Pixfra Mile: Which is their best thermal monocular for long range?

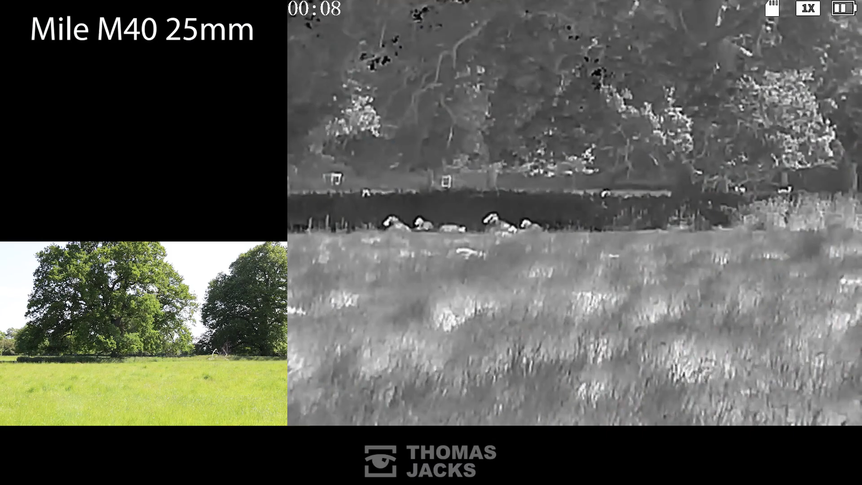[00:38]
And our first contender is the Mile M40 series with a 25 millimeter f1 lens. It's got a 400 by 300 pixel 17 micron sensor and a 1.6 native mag
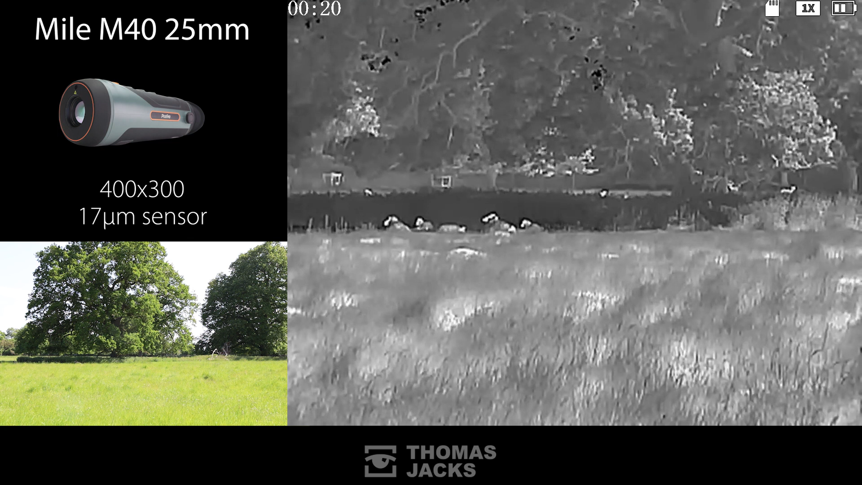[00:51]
or jump up to the M60 series with a 640 by 512 17 micron sensor.
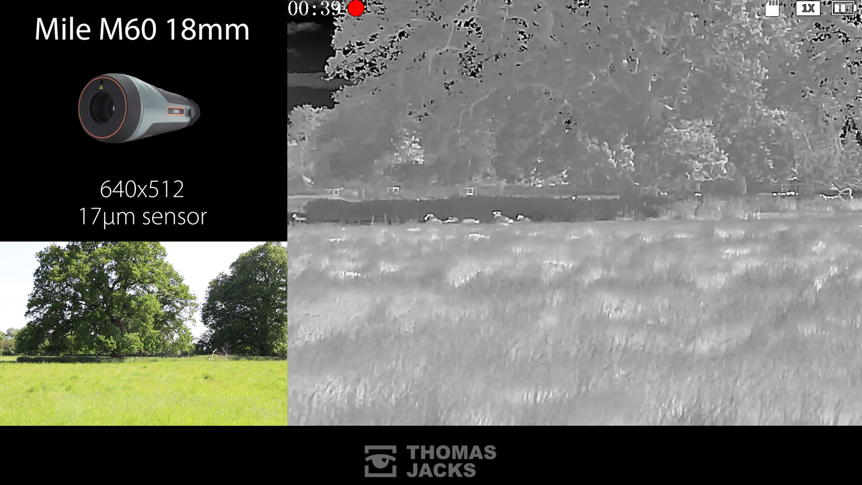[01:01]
There's two different lens options, an 18 millimeter f1 lens with a 1 times native mag or a 25 millimeter f1 lens with a 1.4 native mag.
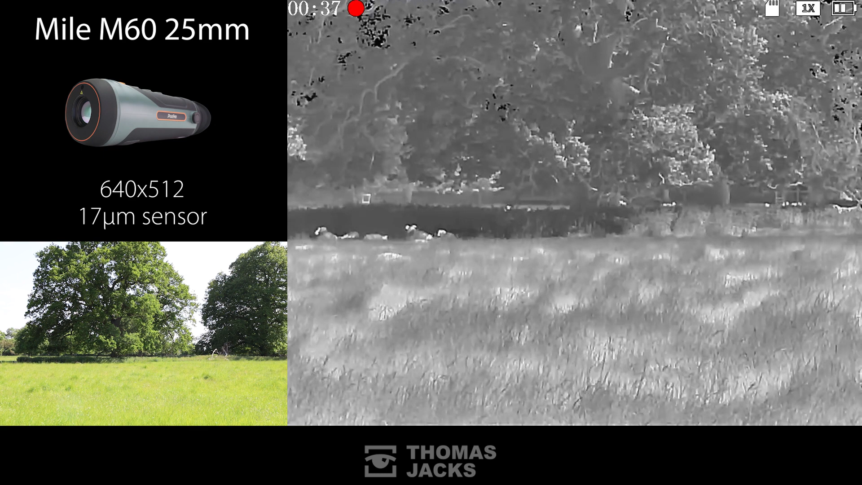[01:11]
Each one of these has an impressive 1280 by 960 viewfinder. They can all digitally zoom eight times.
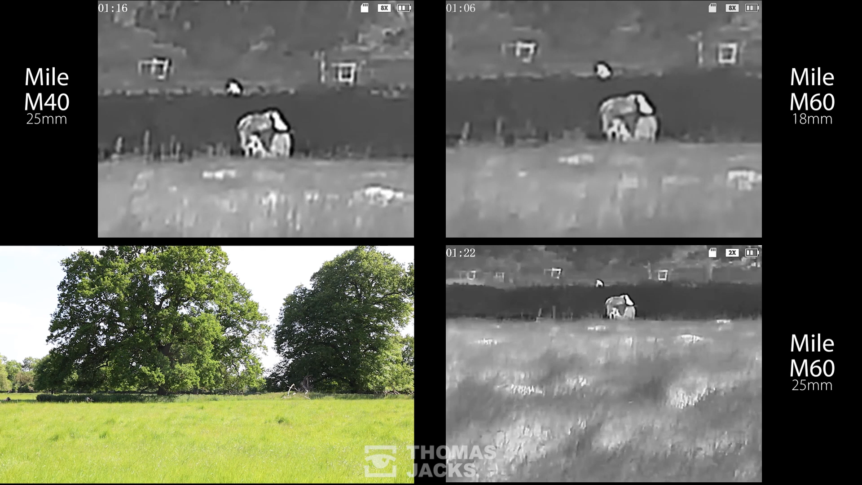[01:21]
They've even got a laser pointer so if you're out with someone in the dark you can direct